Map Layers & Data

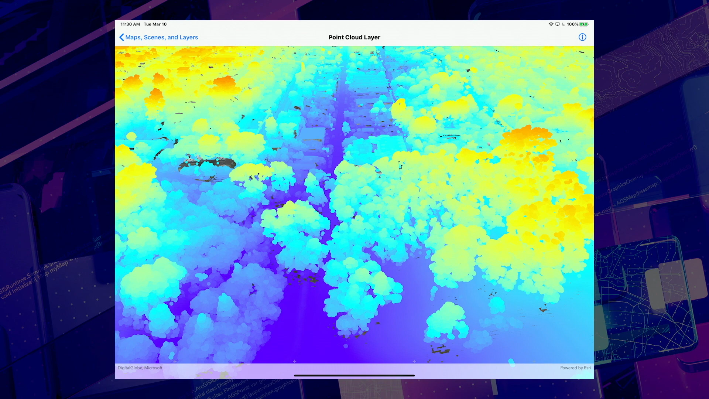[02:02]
as you can see with this data set that contains over 11 million data points rendered based on their elevation.